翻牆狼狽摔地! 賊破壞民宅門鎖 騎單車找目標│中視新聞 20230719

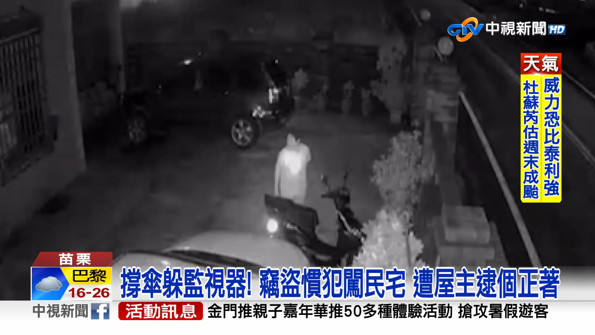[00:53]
原来49岁黄县嫌犯18号半夜潜入铜锣一处民宅锁定庭院里轿车内的财务还刻意穿伞想躲避监视器索性当场被屋主发现立刻报警